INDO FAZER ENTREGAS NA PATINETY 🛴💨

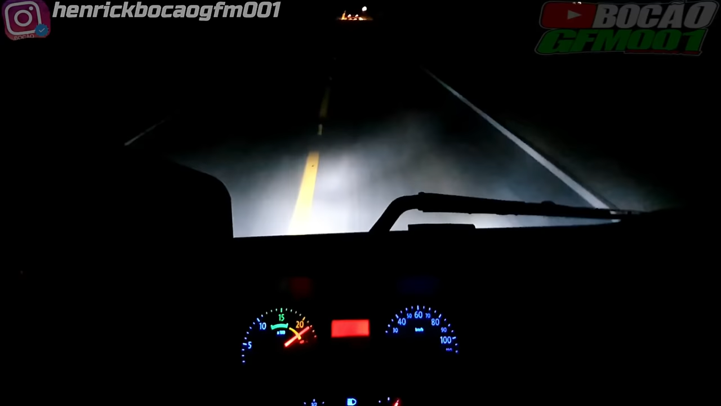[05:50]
O farol tá no meio, né? Debaixo do caminhão. É daqui levar a patinete.